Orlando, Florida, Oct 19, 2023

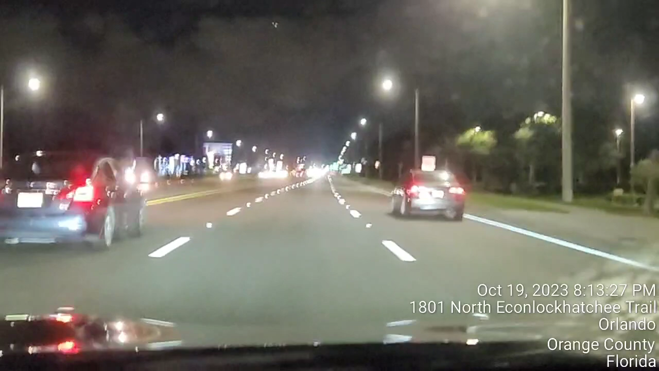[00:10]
north on Florida 50 West, East Colonial Drive toward Florida 50 West. Continue on Florida 50 West for 8 miles.
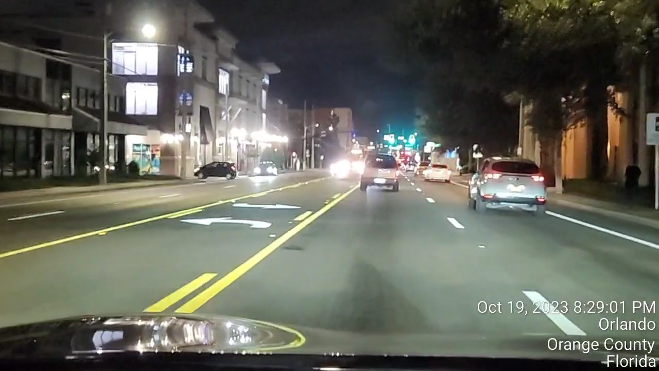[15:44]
quarter mile, turn left onto the ramp to I-4 West.
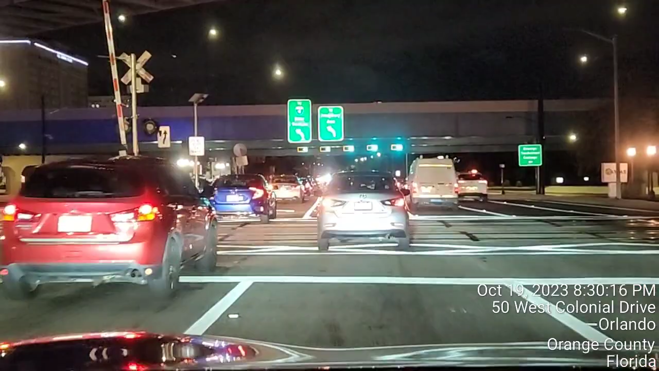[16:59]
Left onto the ramp to I-4 West, then keep left.
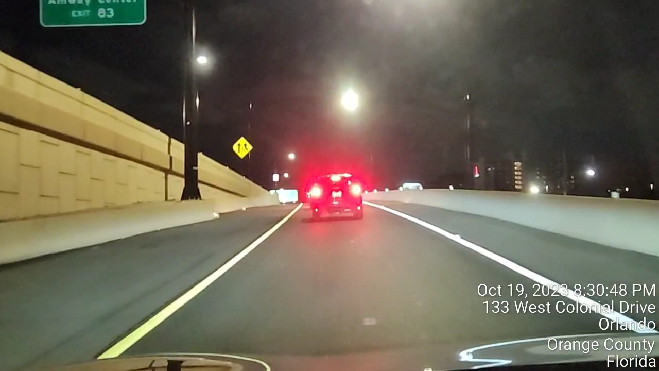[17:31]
Continue on I-4 West for 3 miles.